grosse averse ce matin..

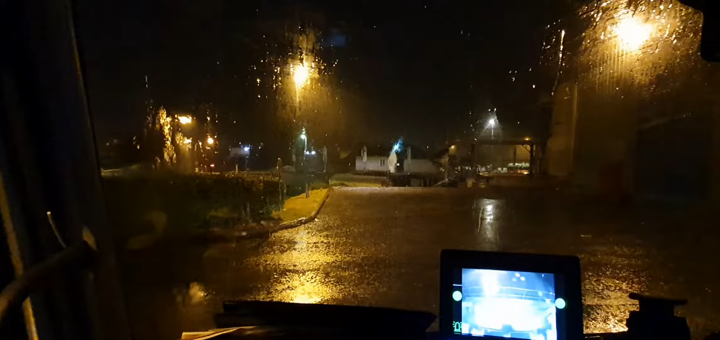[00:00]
Bonjour à tous, c'est Jean Latiti, hein, j'espère que vous allez bien. Grosse averse en cours là, comme vous pouvez le voir. Hein. Ça tombe très très bien, il pleut pas mal. Hein.